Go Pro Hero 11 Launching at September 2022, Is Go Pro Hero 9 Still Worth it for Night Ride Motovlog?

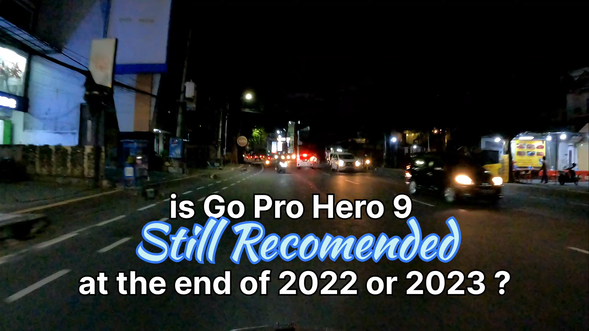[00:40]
Pada kesempatan malam hari ini, DK6060 Bro akan mengajak teman-teman semuanya untuk mereview salah satu device yang kita pergunakan untuk
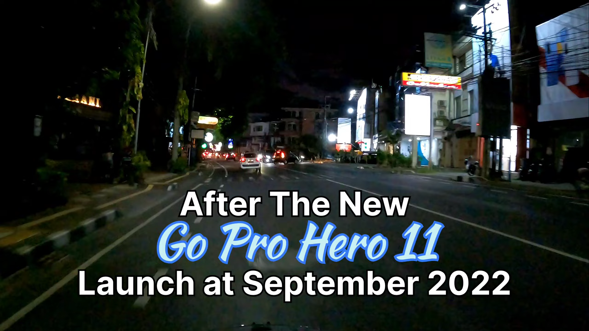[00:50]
memproduksi video di konten channel DK6060 Bro, teman-teman sahabat semuanya. Ya, saat ini kita sedang mengetes GoPro Hero 9.
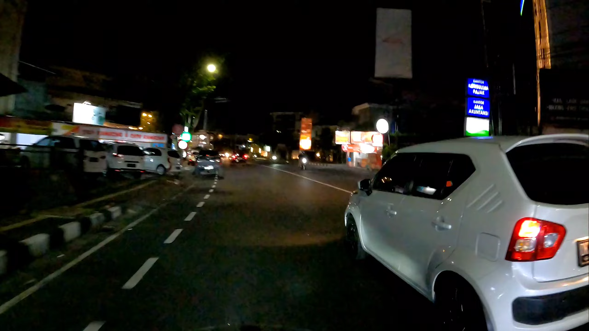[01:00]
Bagaimanakah kualitasnya? Bagaimanakah footage yang dihasilkan di malam hari?
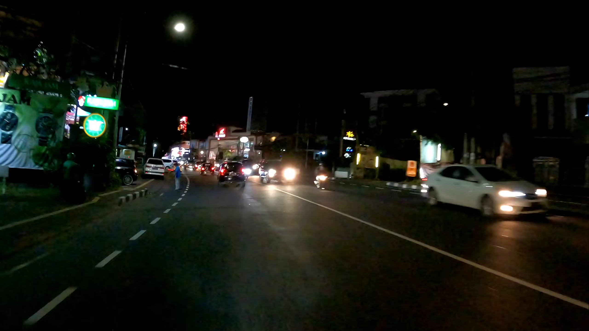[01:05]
Untuk di akhir tahun 2022 ini teman-teman,
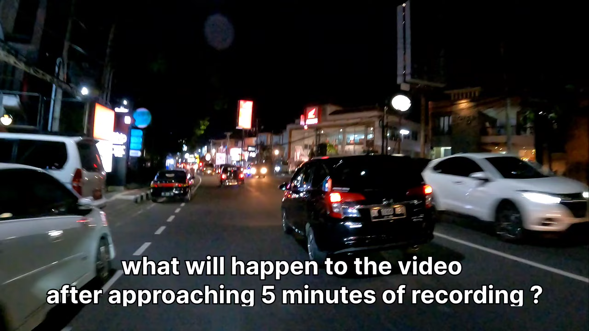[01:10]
apakah masih layak untuk kita pergunakan
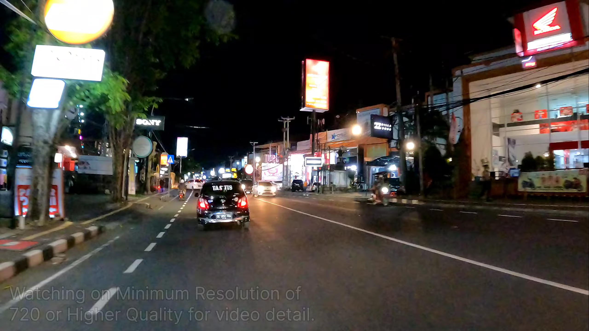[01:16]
dengan adanya isu di bulan September tahun 2022 ini akan keluar GoPro Hero 11. Apakah di tahun 2022, akhir tahun 2022 ini GoPro 9 ini masih layak untuk kita pergunakan atau kita harus upgrade lagi? Nah, inilah dia teman-teman, kualitas gambar yang dihasilkan, kualitas video yang dihasilkan oleh kamera GoPro Hero 9 Black di malam hari
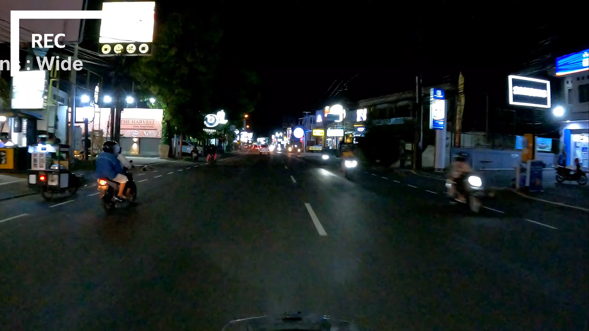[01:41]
dengan settingan yang bisa dilihat di pojok kiri atas video ini teman-teman, sahabat semuanya. Nanti untuk settingan lengkapnya, DK6060 Bro akan cantumkan di kolom deskripsi.
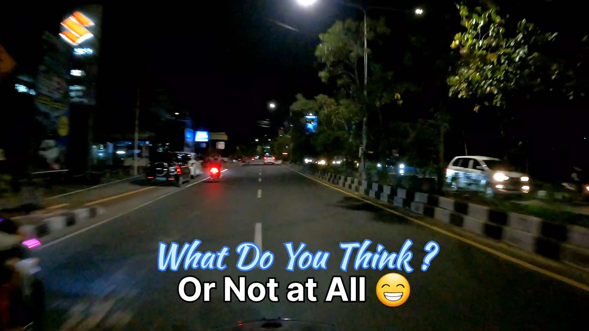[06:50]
Ya, jadi begitulah dia kualitas hasil malam dari GoPro Hero 9 Black yang kita gunakan di sesi motovlogging pada malam hari ini teman-teman. Semuanya ada di pilihan teman-teman semuanya. Mau mempergunakan Hero 9 atau mau upgrade atau mau menggunakan device yang lama.
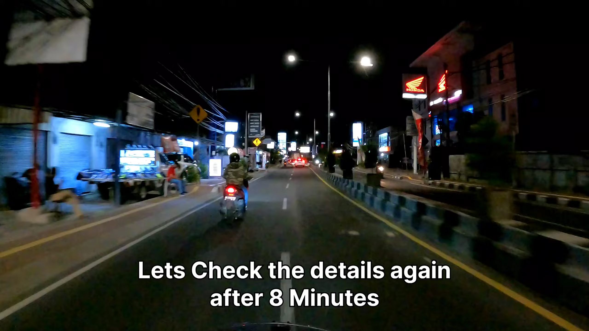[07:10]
Nah ini dia, kita cek setelah 8 menit penggunaan. Jadi temperatur GoPro Hero 9 itu semakin panas, sehingga stabilisasi daripada GoPro itu juga semakin berkurang teman-teman.
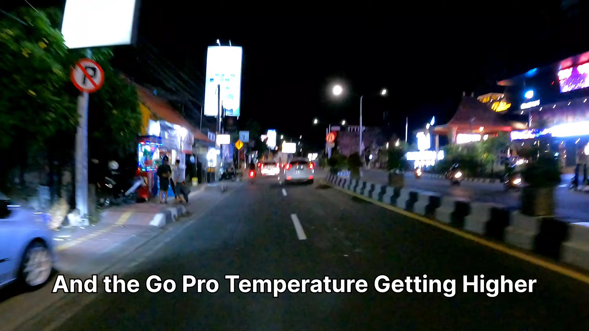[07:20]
Jadi bisa dilihat dari getaran yang ada di video kita kali ini. Bisa di landscape kan layar HP-nya atau bisa di zoom mungkin. Nah itu bisa dilihat.
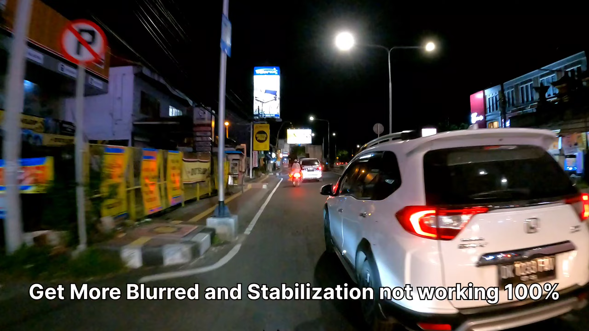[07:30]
Jadi kuantitas daripada blur di video ini lebih tinggi
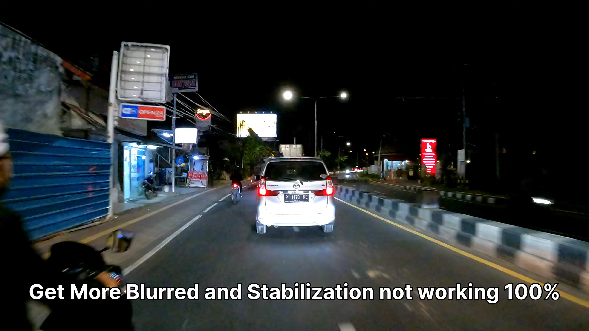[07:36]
karena device GoPro-nya itu sendiri sudah semakin panas ya teman-teman. Jadi tidak bekerja 100% lagi. Nah itulah dia kelemahannya. Oke teman-teman semuanya,